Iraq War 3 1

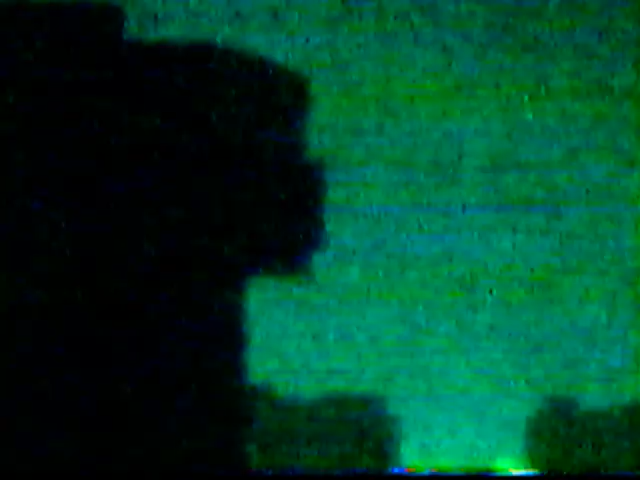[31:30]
Well, Peter, it was obviously an incredible experience to witness what happened because it happened without any warning whatsoever.
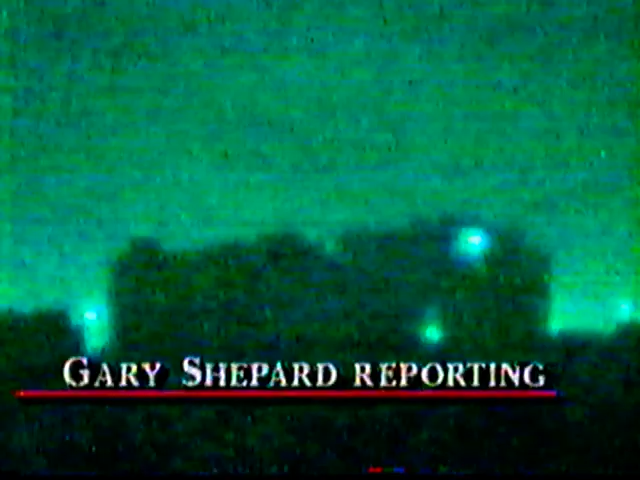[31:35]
At one point, as you well know, I was standing by on the telephone with your broadcast that night, and the sky was dark, and all of a sudden it just came alive. It was almost as if someone had set off a million firecrackers all at once.
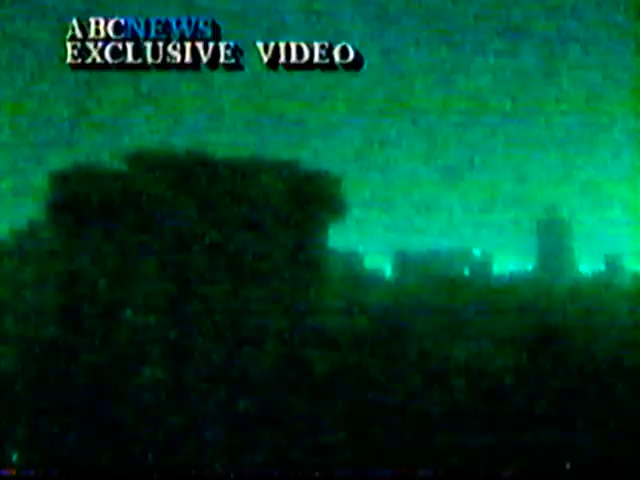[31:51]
And for the first few minutes, it was hard to believe that we were seeing this. And then, as it continued, it became very, very apparent that this was the initial assault in the Persian Gulf War. Was there panic in Baghdad? Well, we couldn't leave the hotel, so it was hard to judge, but there were still vehicles moving on the street. There were a few right there, as a matter of fact, in that picture. I don't know that they knew what was happening.
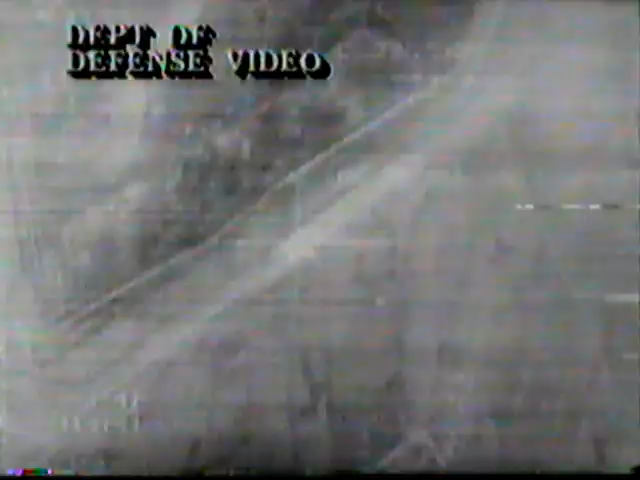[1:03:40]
is taken at night with inference sensors and there the bomb goes off in the center of the runway
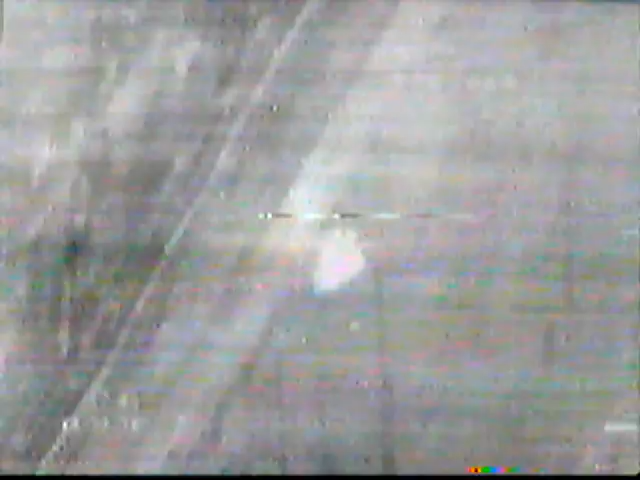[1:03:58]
next one is a scud storage building in Kuwait and keep your eye on the entrance to the storage again the pilot
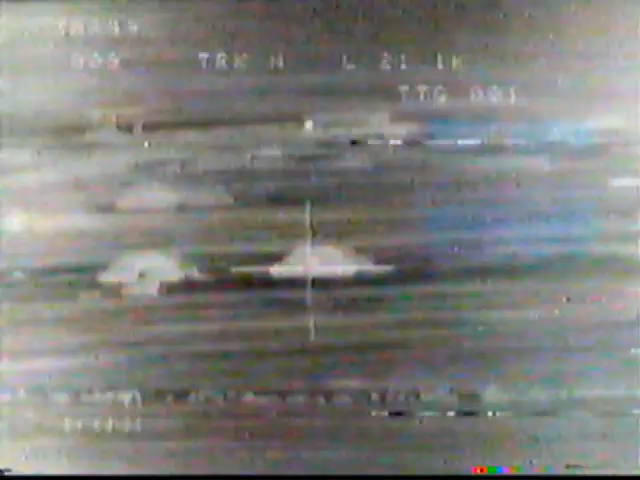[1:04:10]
has released his bombs about two miles away he's banking away from the target
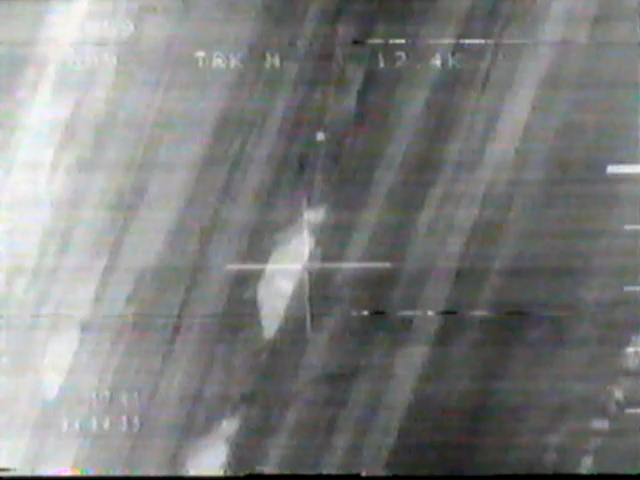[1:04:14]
leaving the target area blazing the target and you'll see two bombs fly into the door of the storage bunker
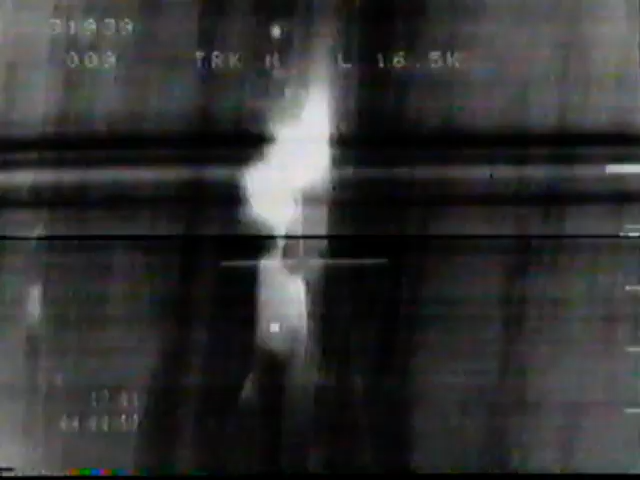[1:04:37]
and you'll be able to count each bomb one two those are two thousand pound bombs two thousand pound bombs